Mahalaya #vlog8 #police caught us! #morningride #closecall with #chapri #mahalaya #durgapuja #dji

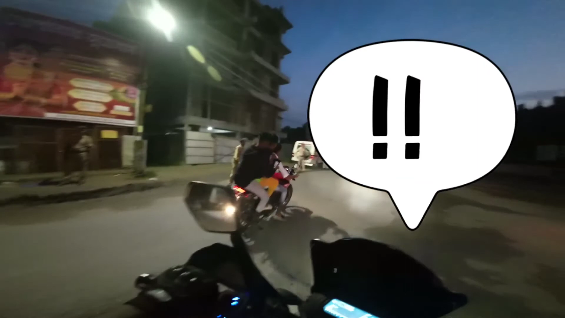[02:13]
तो भाई क्या लोग है यार, इडियट, ऐसे कौन चलाता है।